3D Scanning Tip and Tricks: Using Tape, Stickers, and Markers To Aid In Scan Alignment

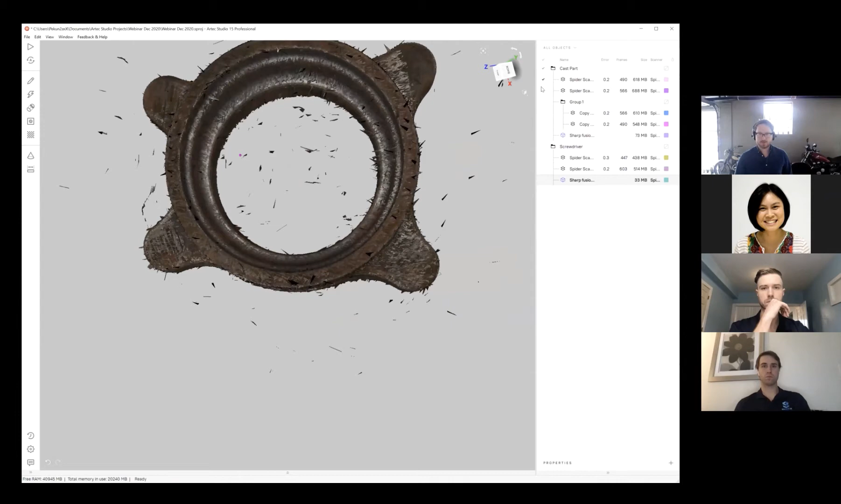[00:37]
So when I've got two scans that are going to be pretty hard to align because the tabs are pretty symmetrical,
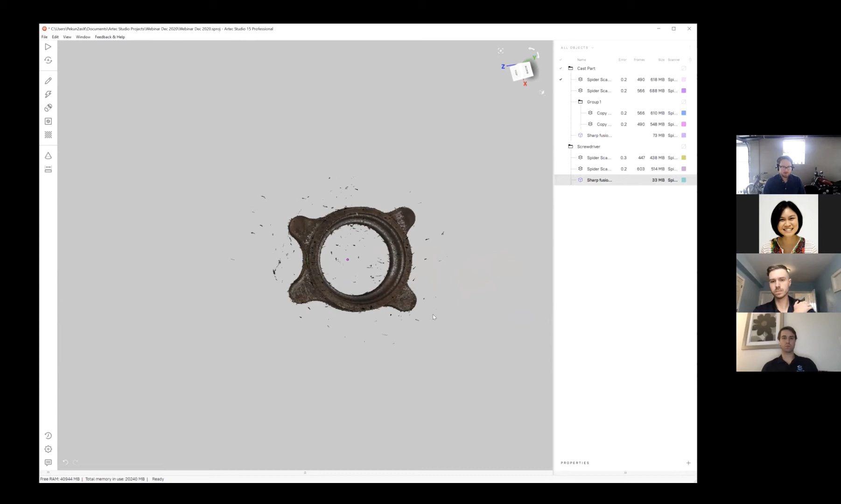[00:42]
I put stickers on one side of it and that allows
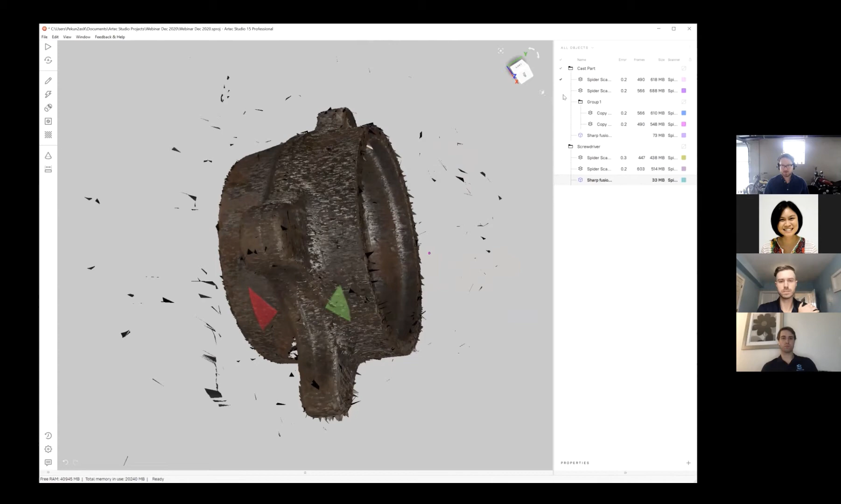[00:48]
me to take both of these scans and very quickly use markers to align based on this texture that I've captured.
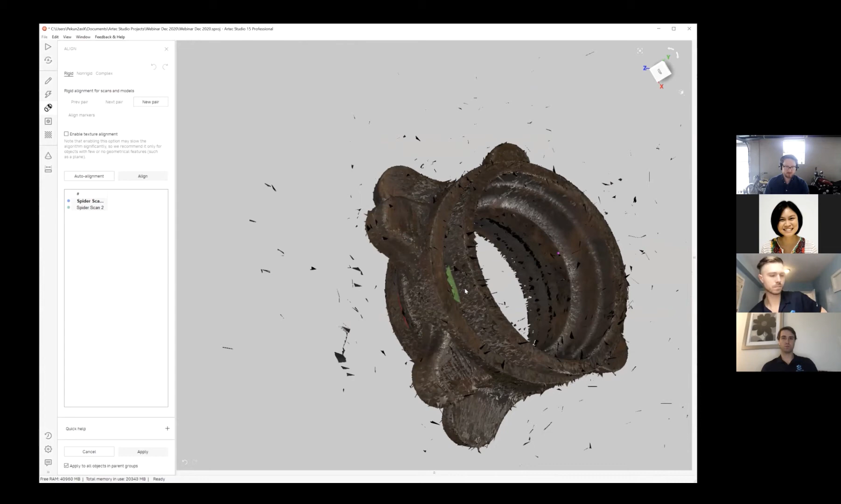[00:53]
So as you can see,
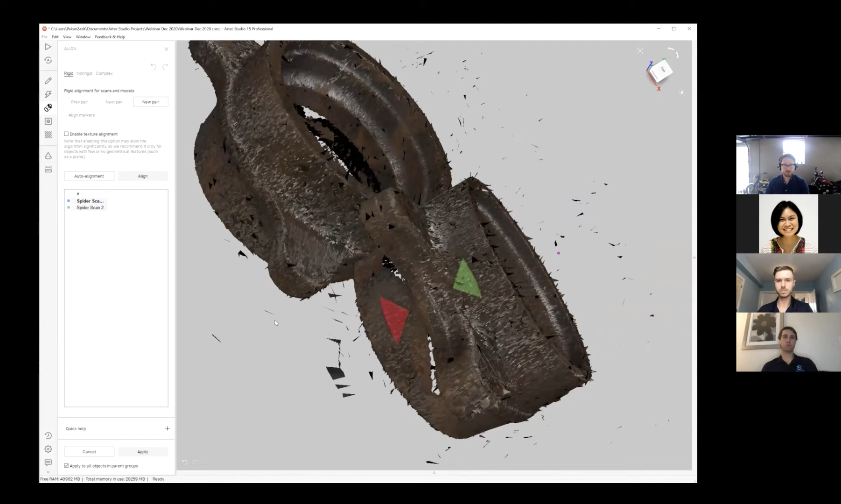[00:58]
I've got stickers on one scan and the other and all I have to do is create pairs, something like this, and that very quickly, very easily allows me to just snap this together.
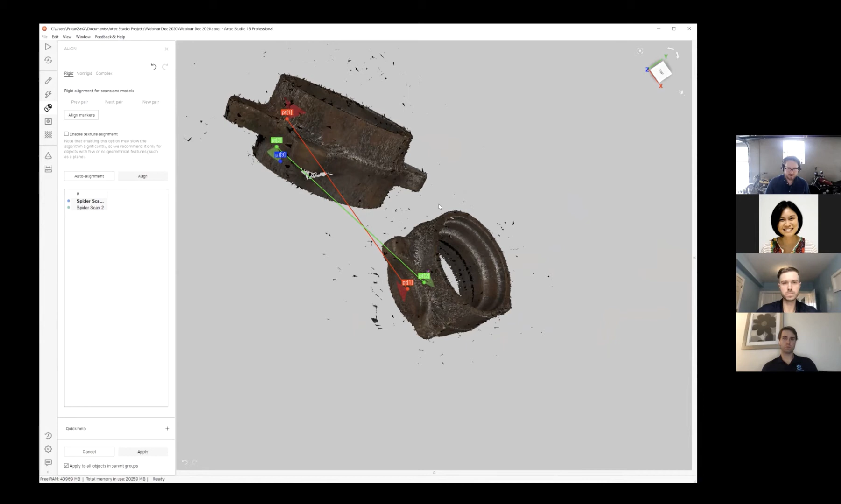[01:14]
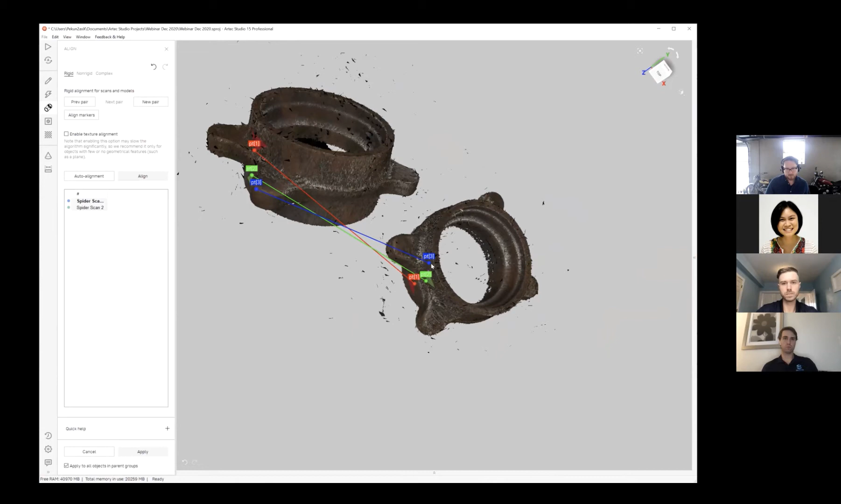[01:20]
So I'll just do one over here on the opposite side,
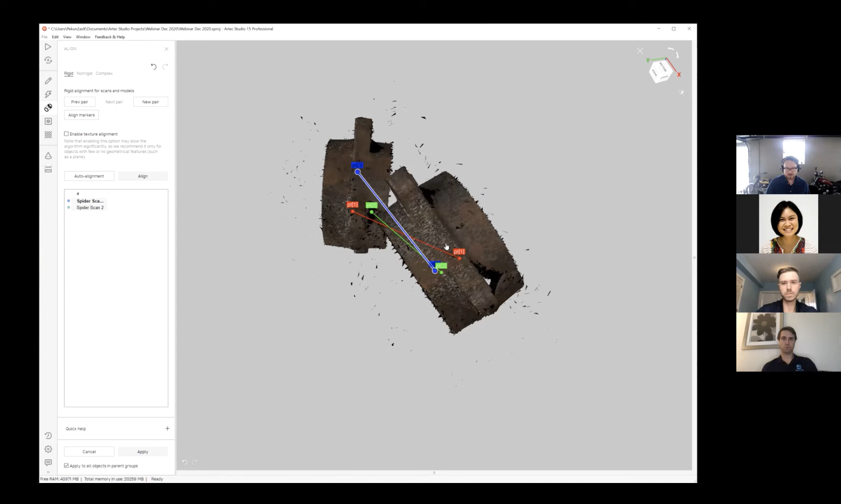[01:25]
hit align and there you go.
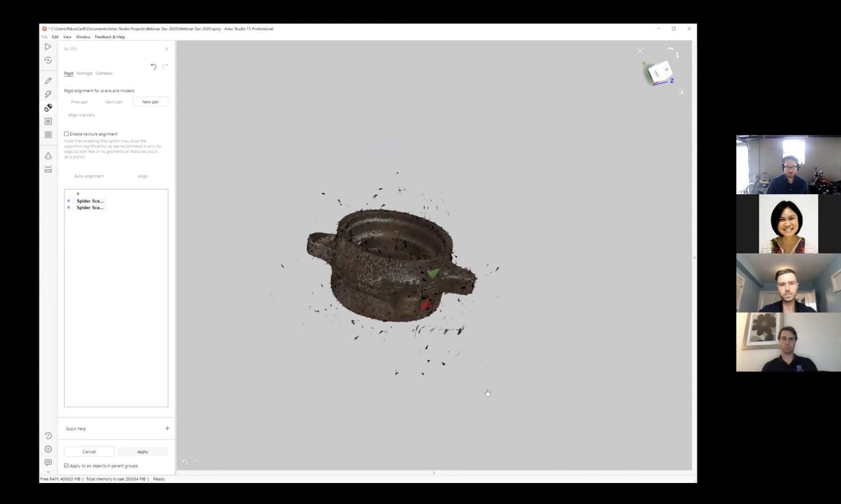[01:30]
So that was quick and easy. Yeah, no, it is.
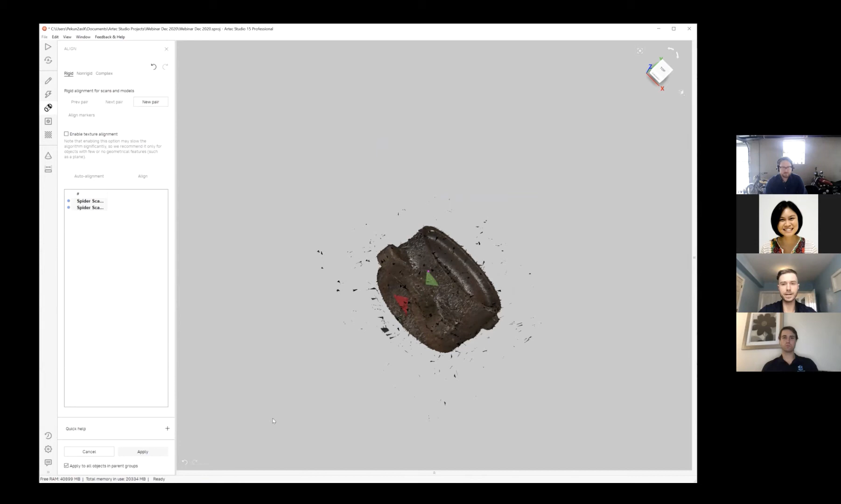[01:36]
And another thing to add kind of jumping in off of the, you know, using markers is in a lot of
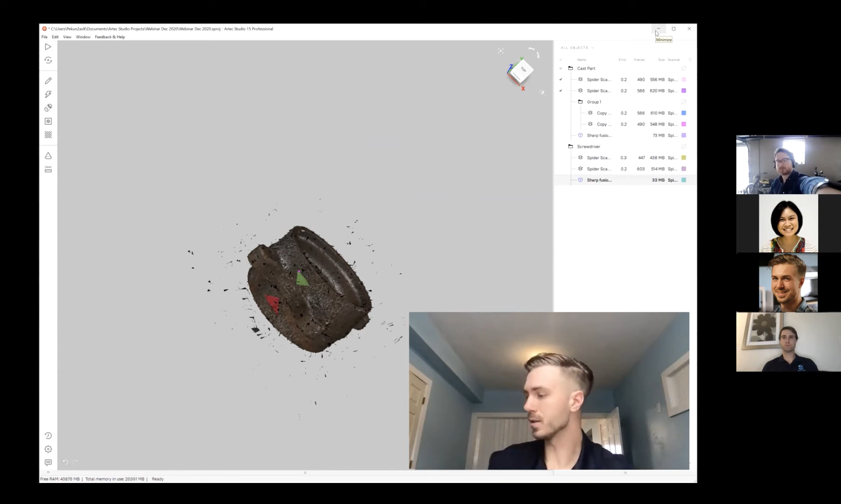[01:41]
situations we can use photogrammetry markers and with those markers, you can align them into a photogrammetry reference system, which can really help with accuracy.